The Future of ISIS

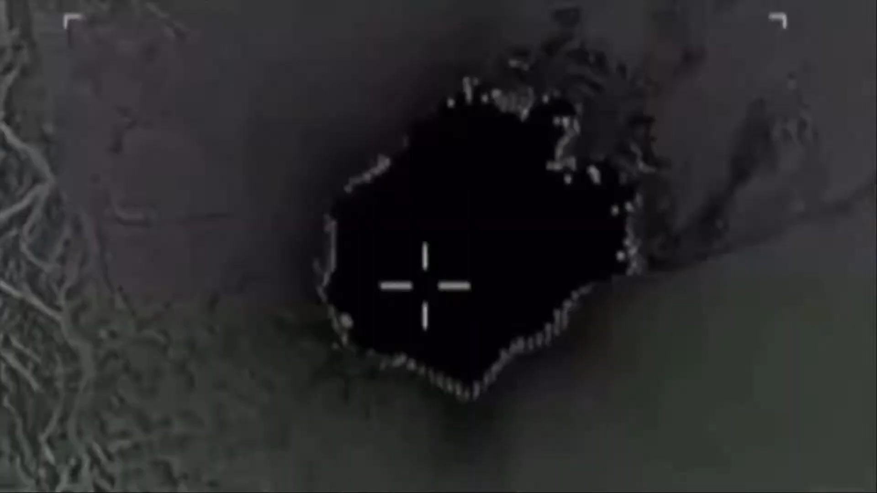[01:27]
The footage you're seeing here is of a MOAB
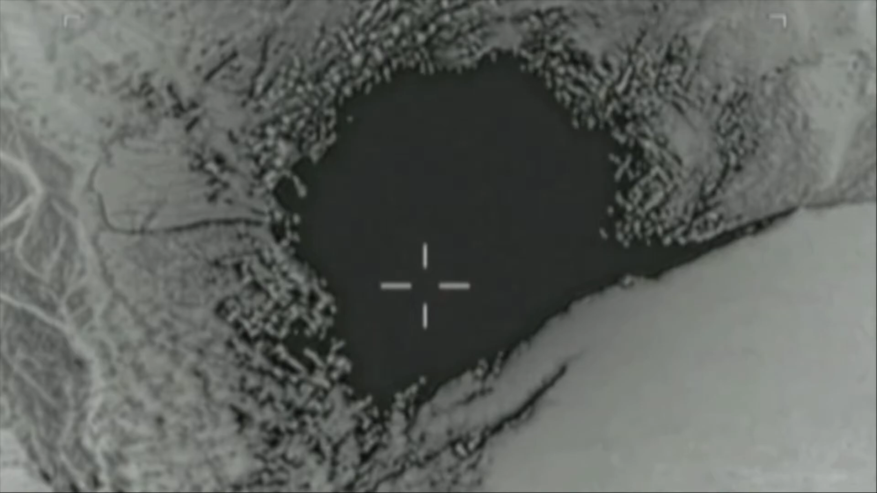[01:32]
being dropped on a cave in Afghanistan reportedly infested with ISIS fighters dropped by President Trump.